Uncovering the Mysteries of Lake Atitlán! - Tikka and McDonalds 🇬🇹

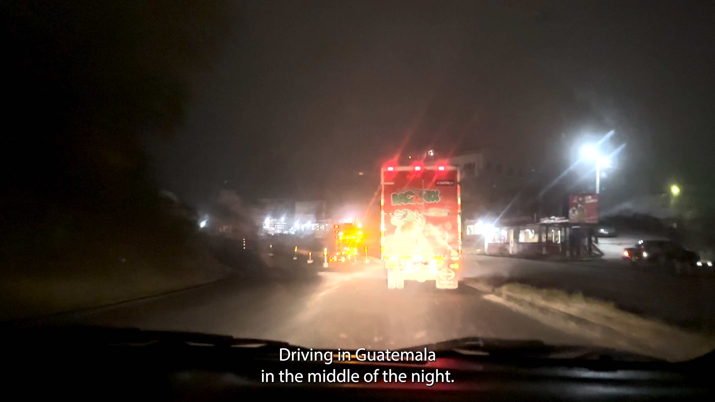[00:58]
In the middle of the night Thanks to Mr.
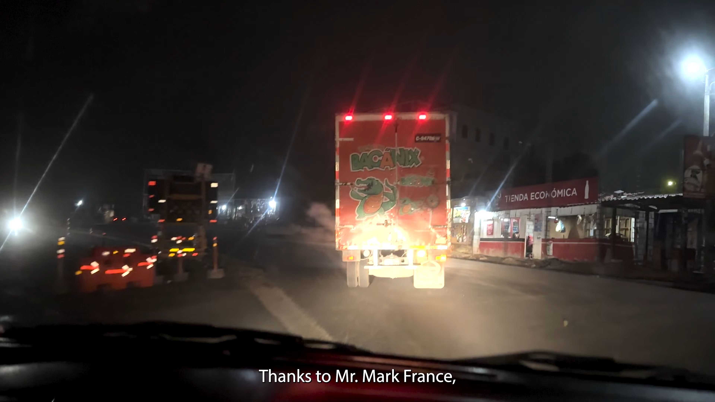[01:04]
Mark France Who decided to take extended Claro breaks, bathroom breaks Wanted one hour to shower but he never showered So
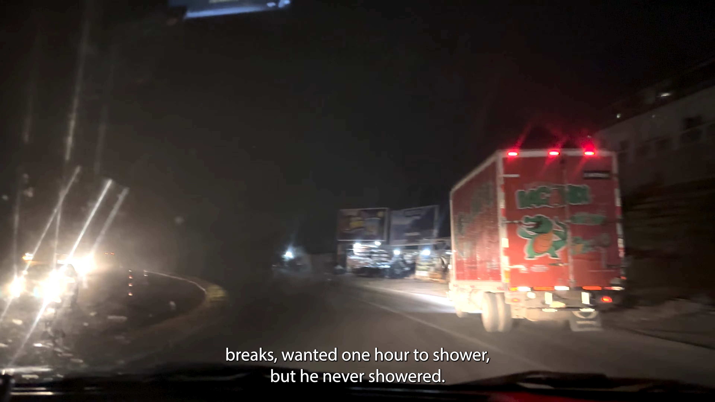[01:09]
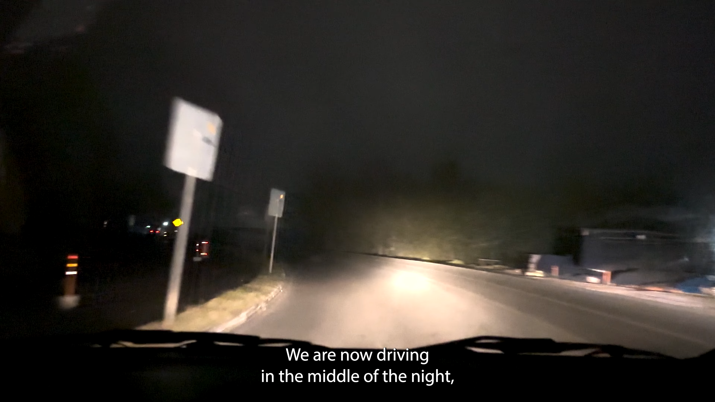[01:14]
It's not even my fault Because of Mark we're now It's you Driving in the middle of the night There's not a single street I said don't drive at night There's not a single street lamp on the road
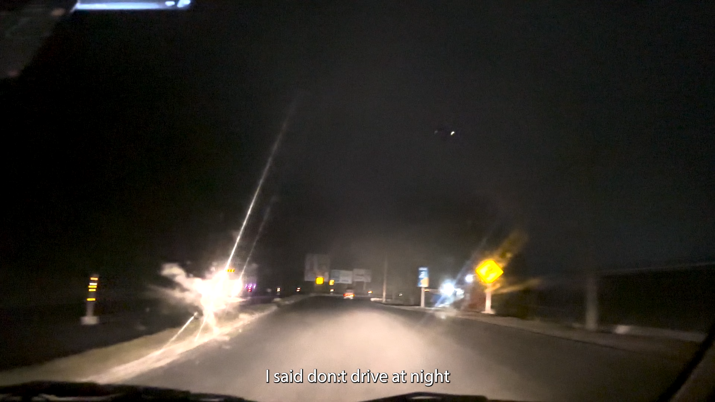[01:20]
Holy fuck I warned you,
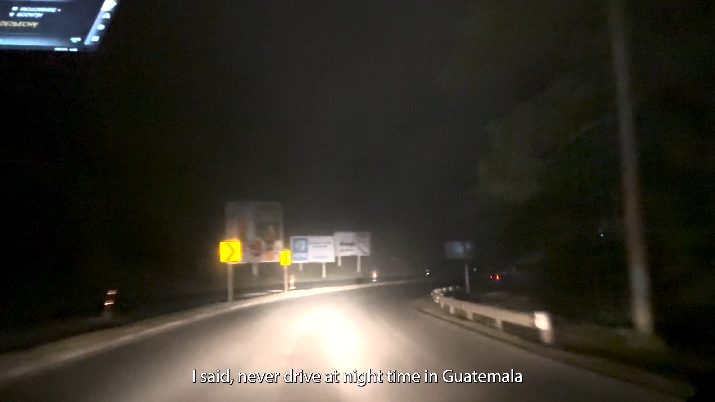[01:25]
you said it'd be okay I said never drive in the night time in Guatemala Here we are driving in the fog We don't know where we are going Hopefully the map